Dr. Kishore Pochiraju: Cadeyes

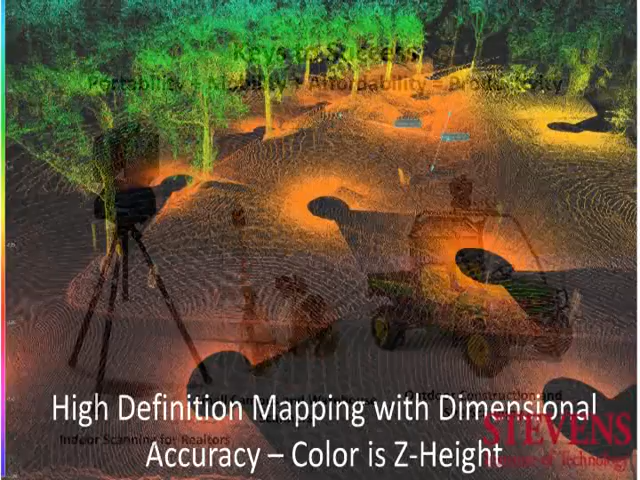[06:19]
And what, in this game, what the company or the products must provide is highly dimensionally accurate data. So people use this to route pipelines and use this to dig trenches,
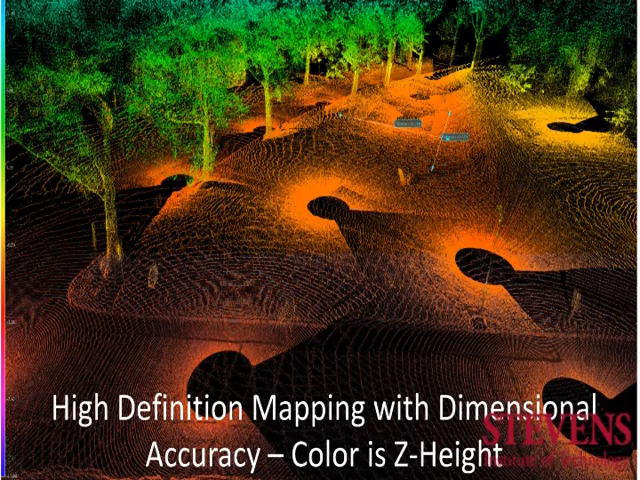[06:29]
and the data must be dimensionally accurate. So we provide that.
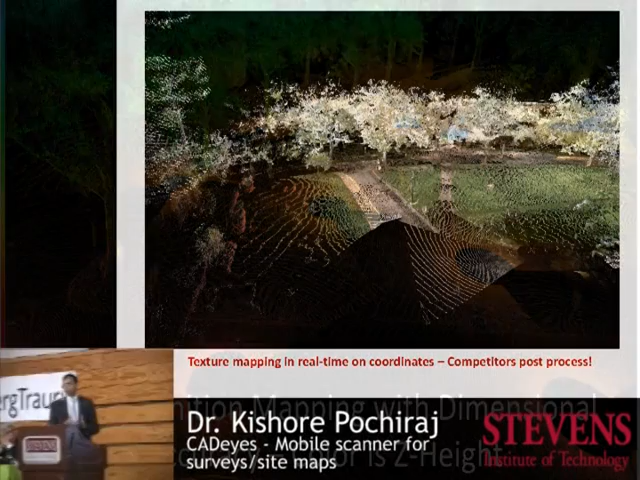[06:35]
We have sub-centimeter and sub-millimeter accuracy with our system. We also map the texture, what we actually see from the cameras in real time on the point clouds. So if you look at some of this data, you know where the green grass is, where the pavements are, where the markings are in this particular system.
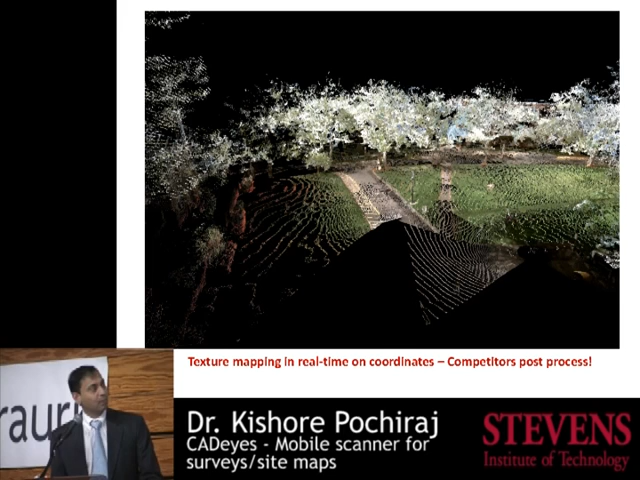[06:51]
We also can map indoors
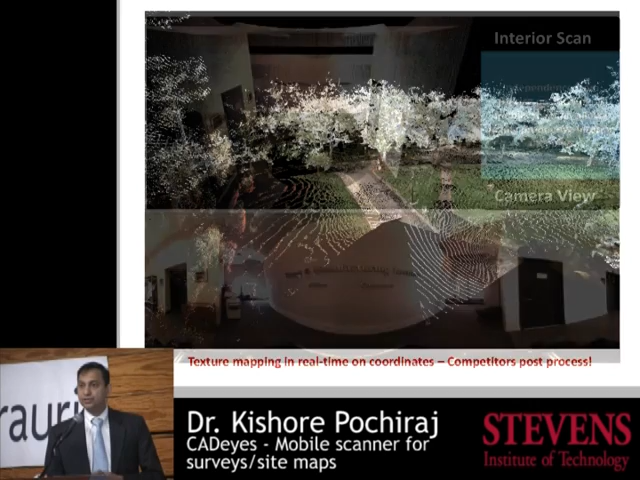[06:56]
because we are not dependent on the position of the machine so much. We don't need to have very highly accurate positioning information.
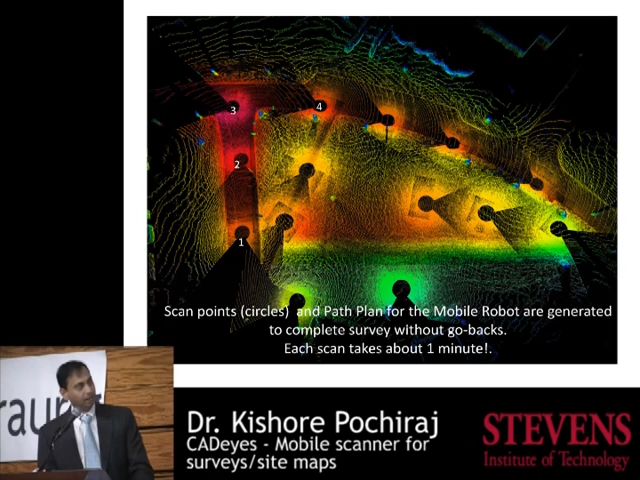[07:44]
This is an area on the 9th Street in Stevens Campus where they're building a solar home, and we just did a scan in about an hour's time.
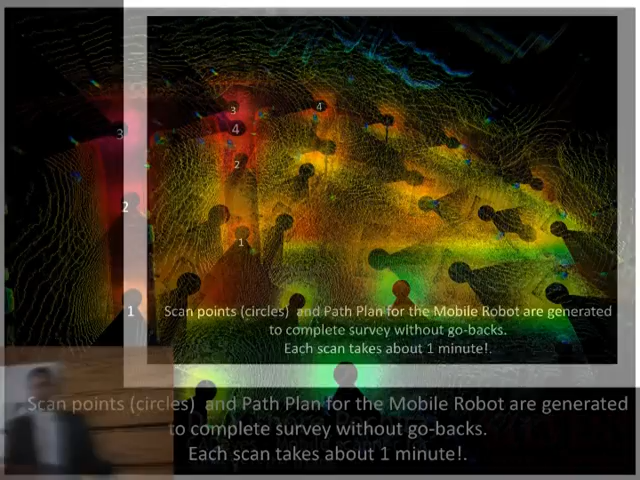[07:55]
We generated about 19 different scan sets that are put together in real time. So the architect or the designer who is looking at this has the terrain, has the foliage, has the surrounding buildings, and has the sunlight information. There's a lot of information that's given here. So the robot actually moves through these spots 1, 2, 3, 4, 5, 6, and 7. This path plan is given to the person who is moving the robot to show where the vantage points are.
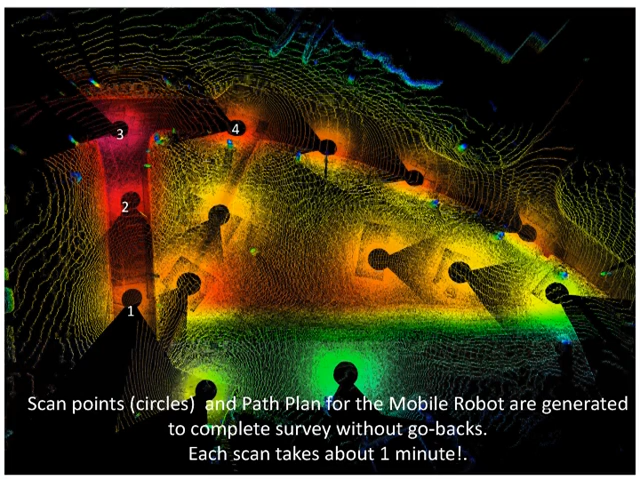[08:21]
So every spot gets the laser exposure as well as imaging exposure. We think that together with our technology and the business model, we have a win-win situation.